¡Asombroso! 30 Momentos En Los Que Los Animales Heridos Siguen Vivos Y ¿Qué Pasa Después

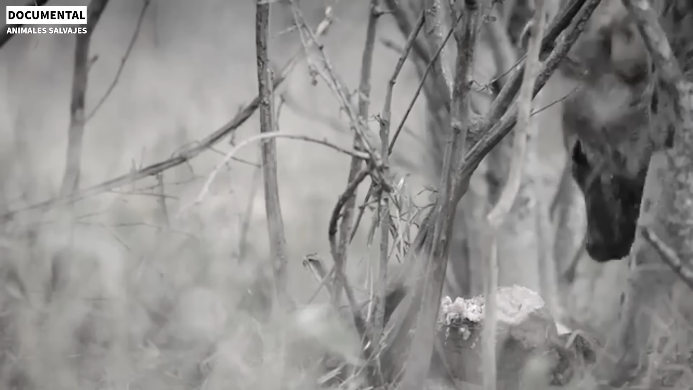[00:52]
Increíble, 9 momentos en que los animales heridos siguen vivos. Los leones son uno de los principales depredadores de las praderas,
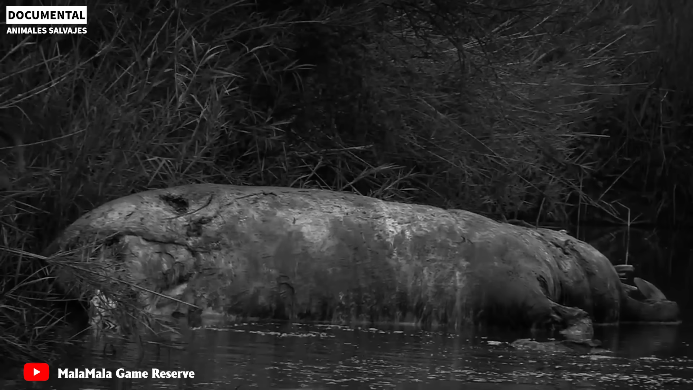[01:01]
muchos depredadores tienen que morir bajo sus garras.
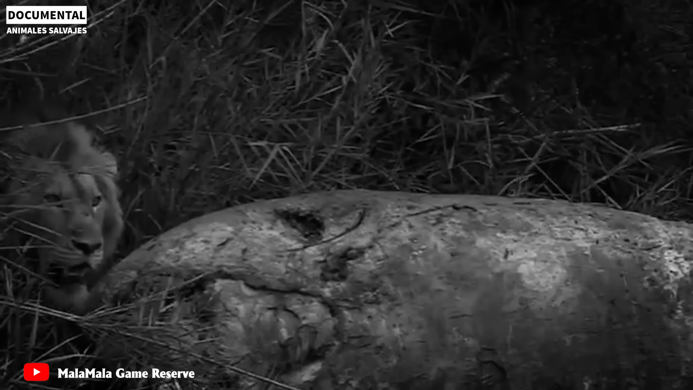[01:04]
Con una fuerza tan superior, los leones casi no tienen enemigos a los que enfrentarse, y su apariencia obsesiona a otros animales. Sin embargo, los leones no saben nadar. Cada vez que cruzan el río, se resisten y se sienten bastante avergonzados.
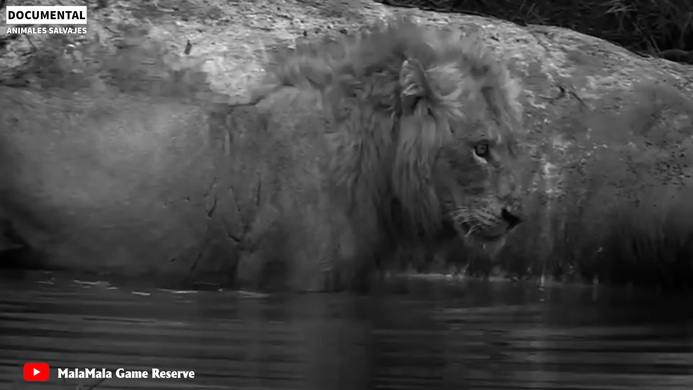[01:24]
Esta vez, dos leones machos hambrientos saltaron a la orilla del río para comerse el cadáver de un hipopótamo. Mientras estaba absorto en comer, un cocodrilo atacó en silencio. El león fue atacado con un mordisco en el abdomen. La herida era tan profunda que el león saltó dolorosamente a tierra.
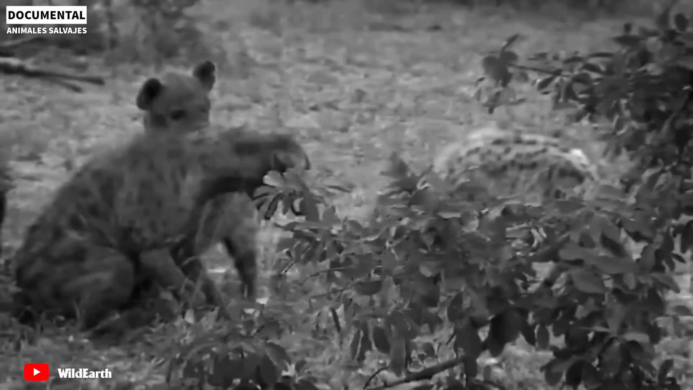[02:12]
Famosas como animales de sangre fría,
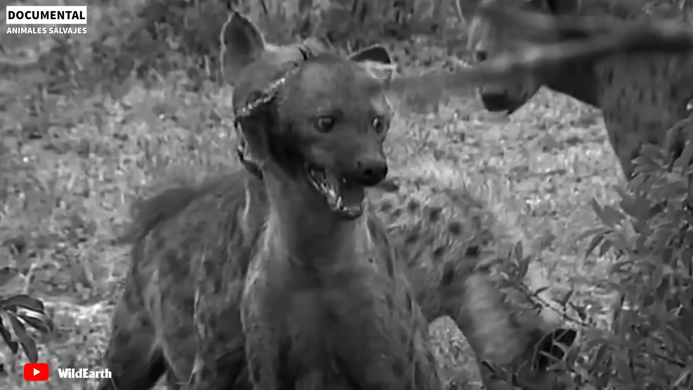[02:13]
las hienas incluso matan brutalmente a los de su propia especie.
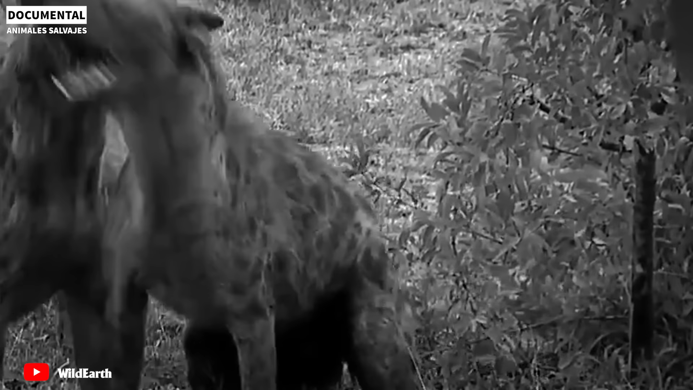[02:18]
Esta hiena ha perdido su valor para la manada,
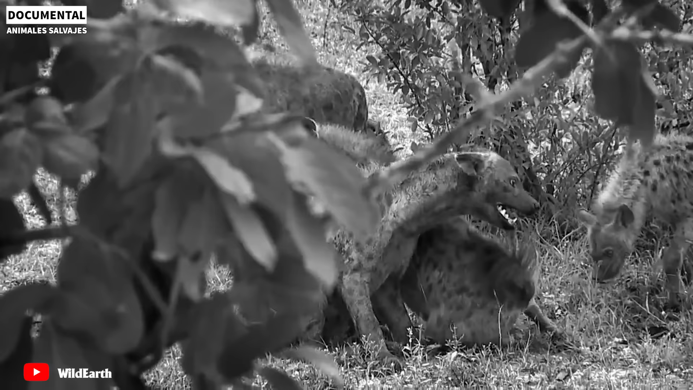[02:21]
y el gobernante y los miembros la han expulsado de la manada por medios brutales. Atacan a la pobre hiena con dientes afilados,
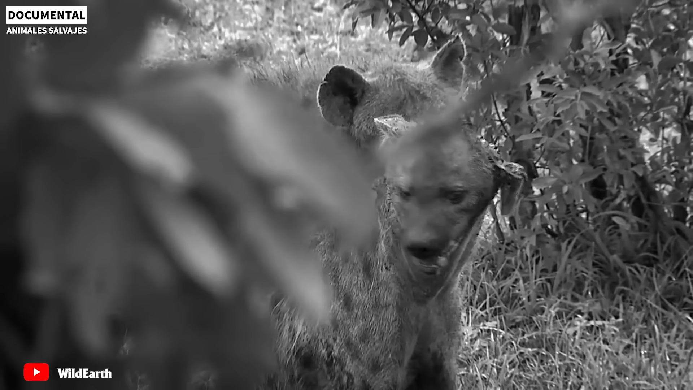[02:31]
mordidas profundas que sangran provocando que la hiena quede gravemente herida.
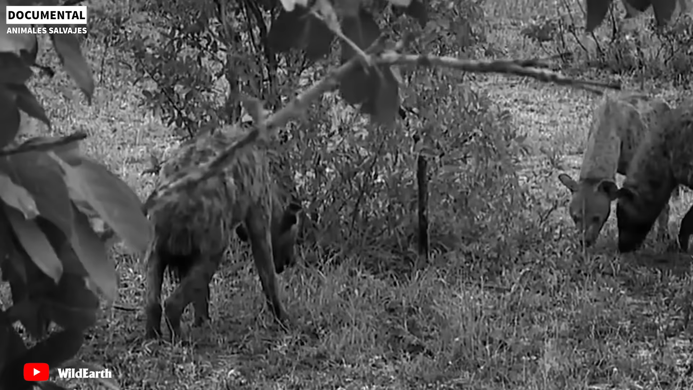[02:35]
Incluso una de sus piernas se rompió y salió adolorida.
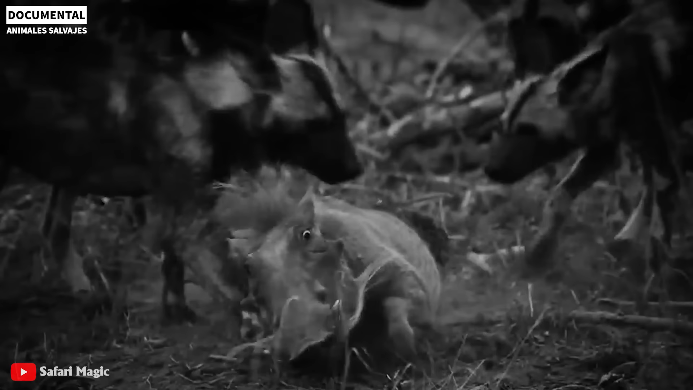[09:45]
El ataque colectivo es imposible que el jabalí se...
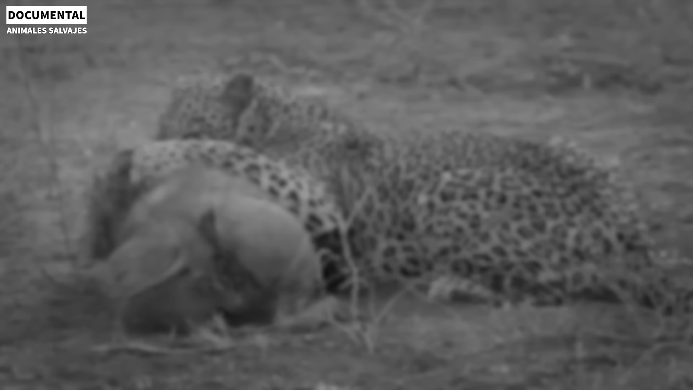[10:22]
impalas y el señor leopardo obviamente lo atrapó antes de que pudiera esconderse bajo tierra.
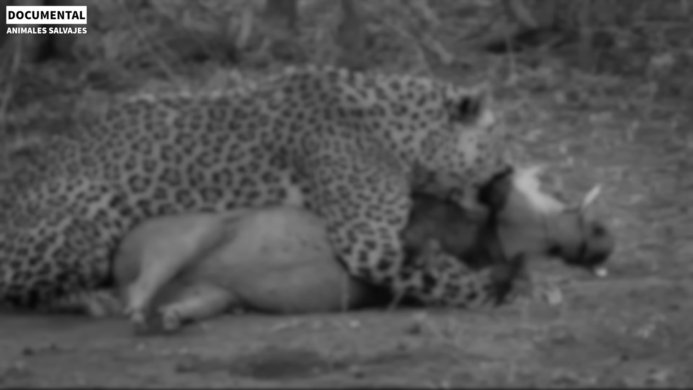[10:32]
El jabalí peleó valientemente, chillando y pateando hasta que finalmente fue asfixiado por las poderosas mandíbulas del leopardo. Agotado y completamente sin aliento, el leopardo arrastró su premio a un matorral, se tomó un merecido descanso y luego se dio un festín.
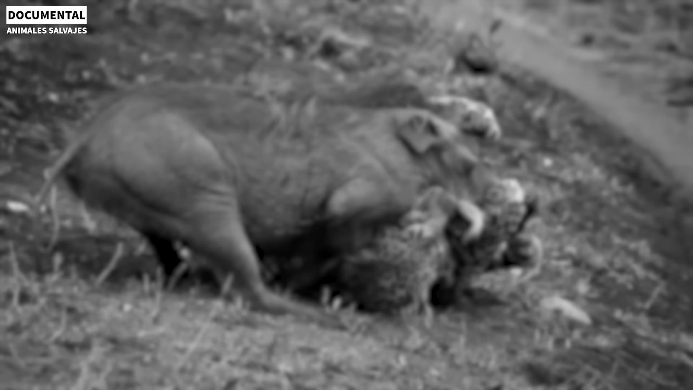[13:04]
El leopardo muerde la garganta de su presa hasta que muere. Al final, el jabalí se convirtió inevitablemente en la comida del leopardo.
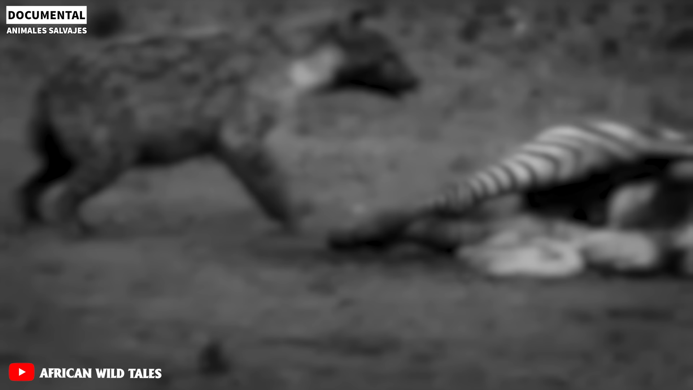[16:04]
La cebra luchó por el dolor y la hiena disfrutó tranquilamente de su comida. En este punto, quizás la muerte rápida sea la liberación.
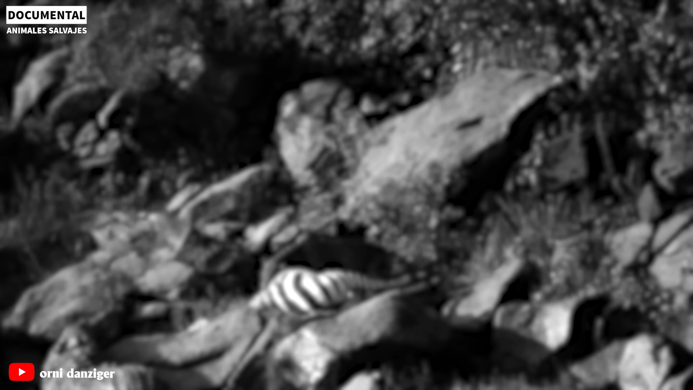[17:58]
En el Masai Mara, Kenia, una manada de hienas en esta pobre y desafortunada llegó a cebra que estaba muy embarazada y simplemente no podía seguir el ritmo de la manada.
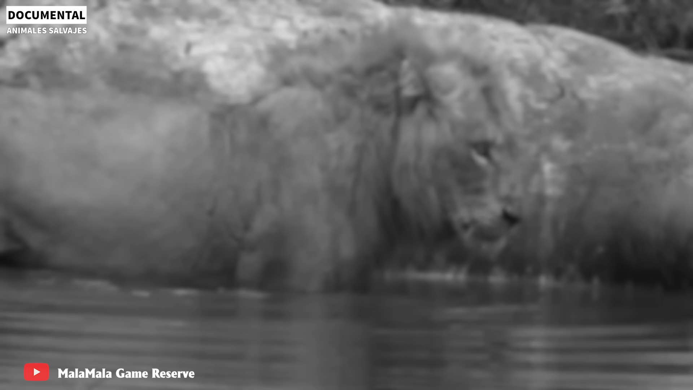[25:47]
El león macho trató de comer del cadáver de un hipopótamo junto al río y fue
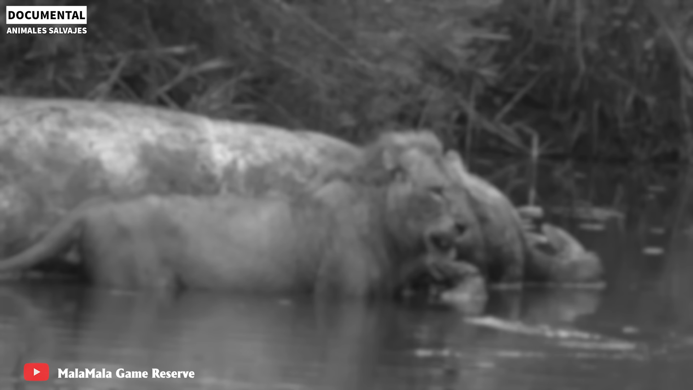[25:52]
atacado por un cocodrilo antes de que pudiera comer algo.
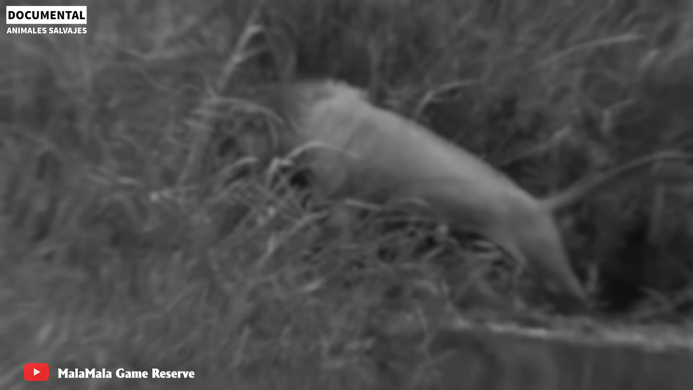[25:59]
El repentino ataque hizo que su estómago quedara gravemente herido.